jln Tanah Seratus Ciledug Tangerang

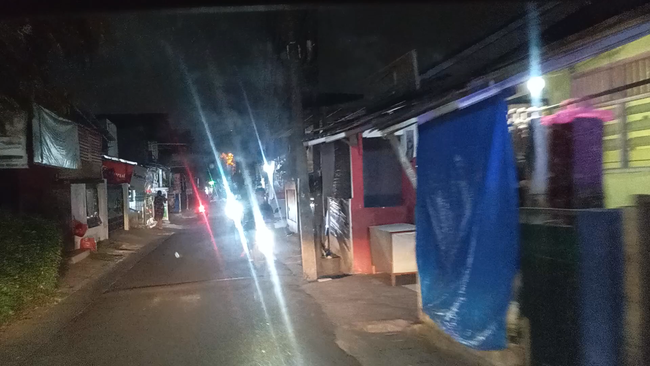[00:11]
Jalan Tanah Seratus Ini juga ada Tapi di Di samping Mall Iron
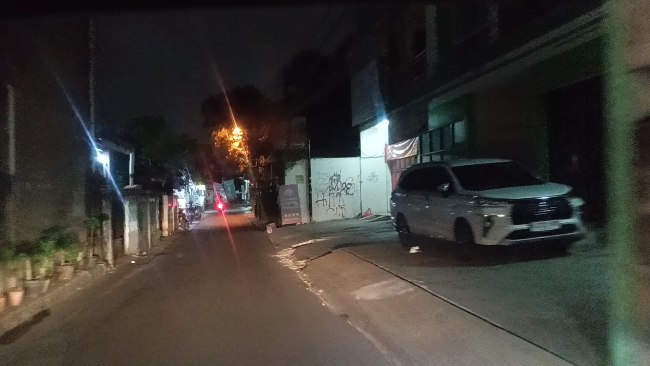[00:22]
Ada ya Di Jaksa
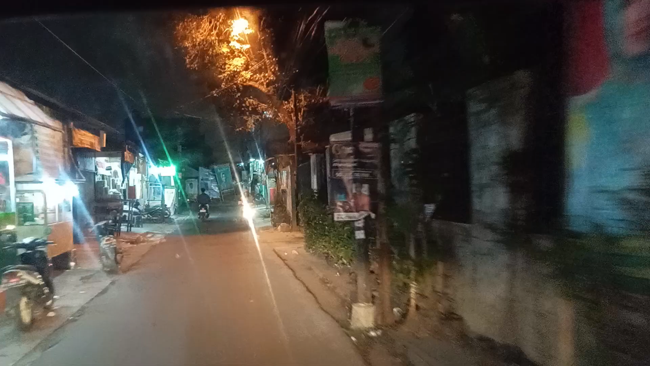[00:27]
Sekarang juga ada Di Bintaro Tanah Seratus Inilah penampakan Tanah
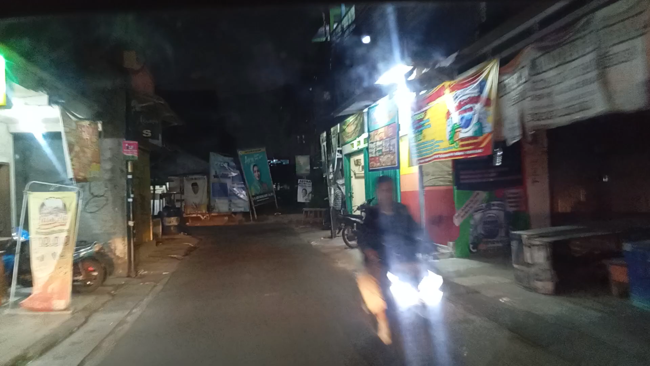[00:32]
Seratus Daerah yang masih ternyata dikuasai oleh Airin ya Dr.